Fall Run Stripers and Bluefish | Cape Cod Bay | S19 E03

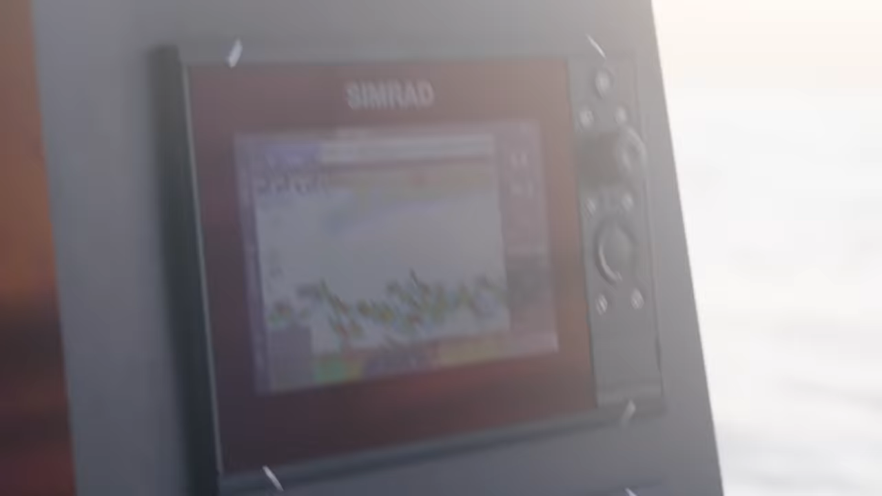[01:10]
Wow, there's a lot of fish around.
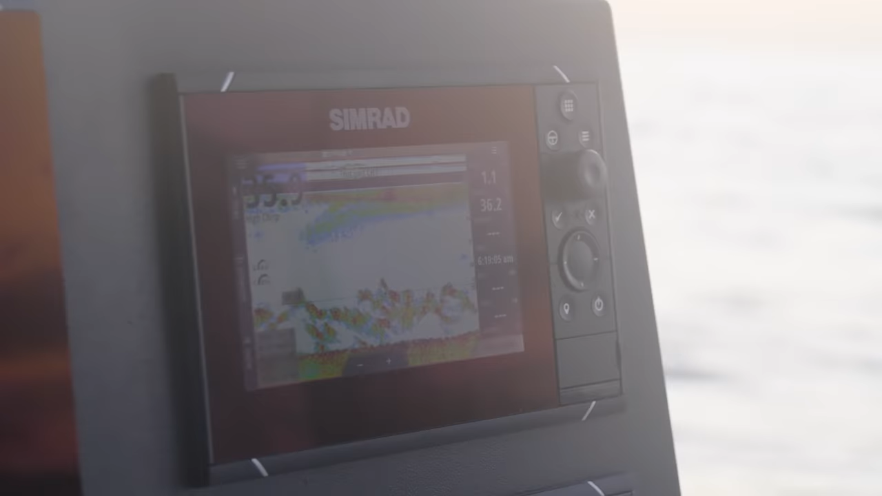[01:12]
Look, that one rolls right there. Yeah, I think it should. Patrick, this is you? Yeah.
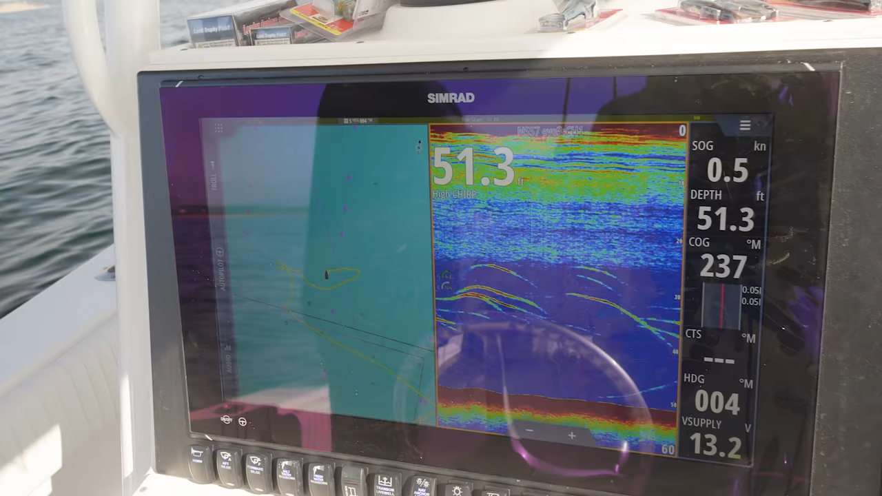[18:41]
On screen: depth 51.3 ft
I'm going to go ahead and drop down because I think there's some fish directly below the boat. So the big difference between the two is the type of action.
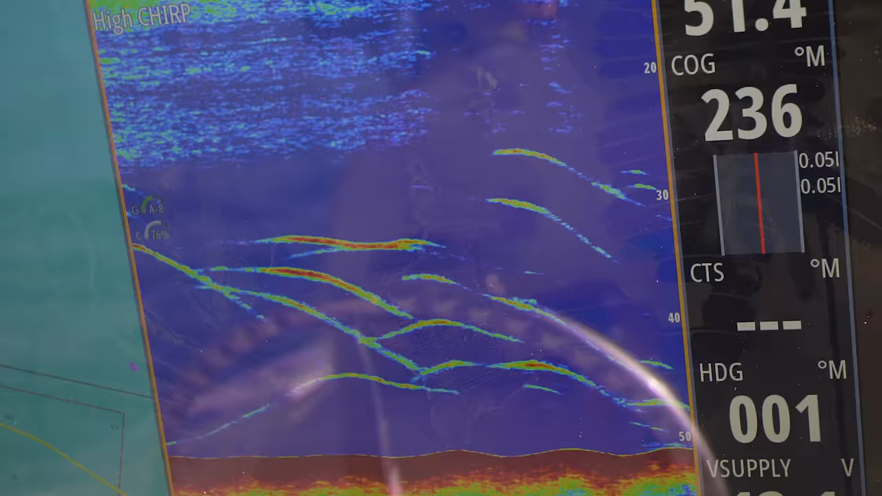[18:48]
Being made with soft turf, it's much more kicking than regular soft plastic. So the overall body moves a lot when you retrieve the Sandile.
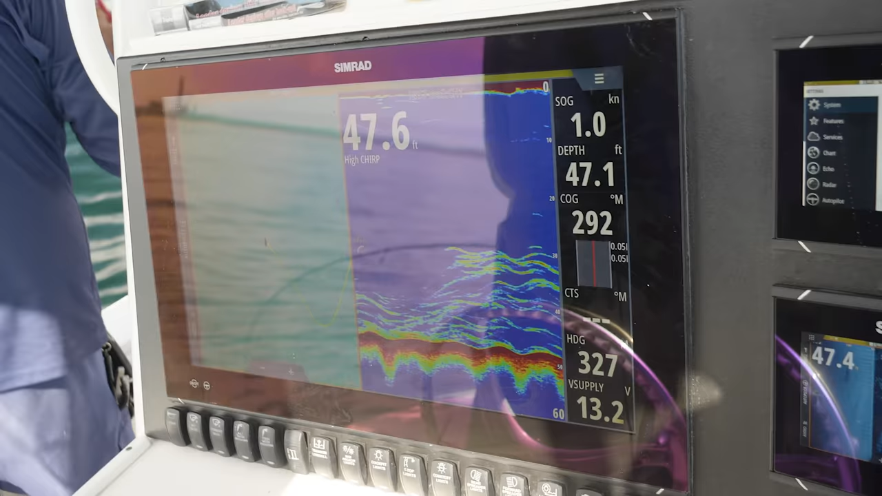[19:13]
On screen: speed 1.0 kn
Right now, there's fish below the boat and it's just a matter of kind of moving around.
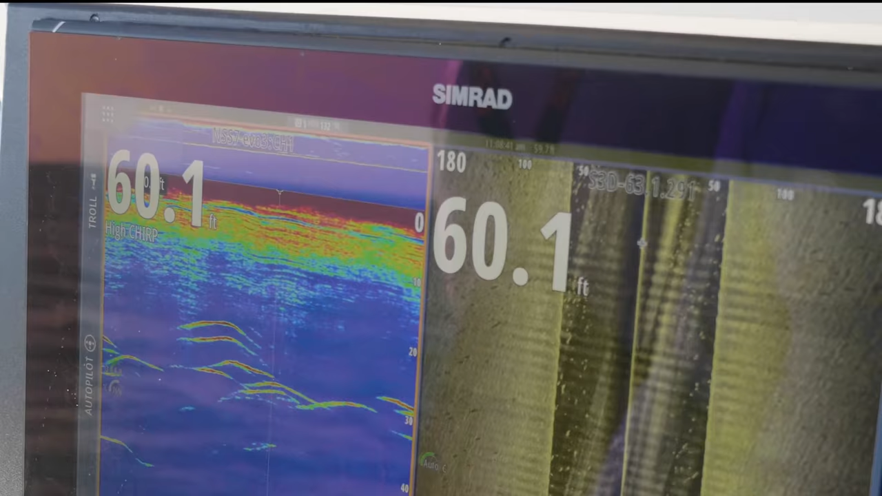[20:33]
On screen: depth 60.1 ft
And there's more on the bottom right now. They're down on the bottom.
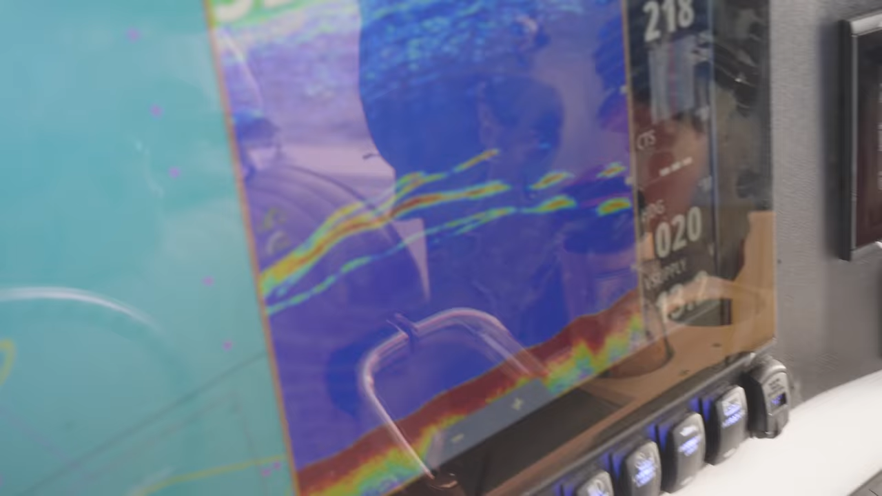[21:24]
I think they're eating whatever peanut bunker it pukes up. Look at the bottom. There he is.